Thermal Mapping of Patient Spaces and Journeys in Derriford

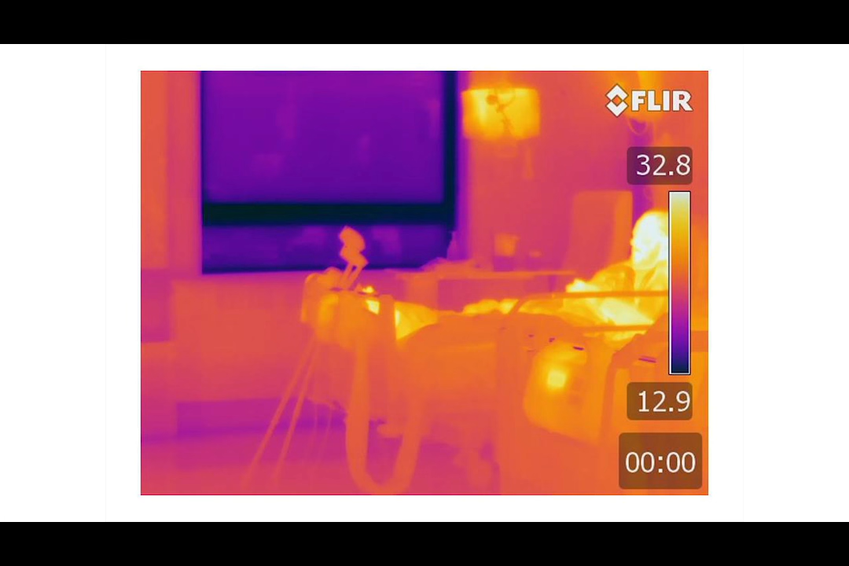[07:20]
32, that's because we're getting people actually in there. But we're also getting this window. And there, there's the answer. That's why the globe thermometer was picking up these very cold temperatures. What we're doing is, we're placing patients just about to go to operations next to cold windows.
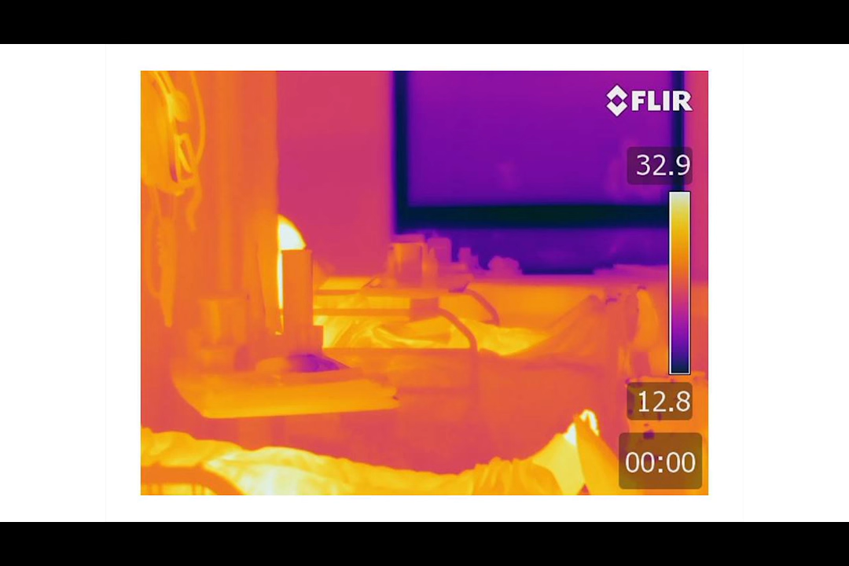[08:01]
Look, 32 in around. We've got a person just over there. Ethics allows us to give thermal images, because you can't tell who people are. So we're all right with that. 12.8 degrees over there. And further in, average radiant temperatures over there, you can see 22. Now, if you just bear with me just a second. We then got to try and put actions together together to be able to now impact upon the nursing staff and also the consultants to say,
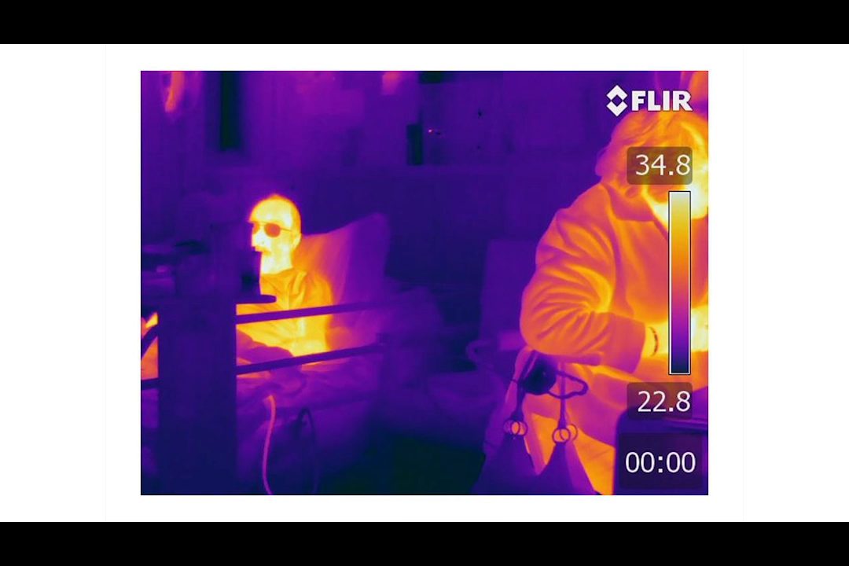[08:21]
where are you going to place patients before they physically go down to theatre? Simply and sustainably, how can you actually up the thermal comfort of people?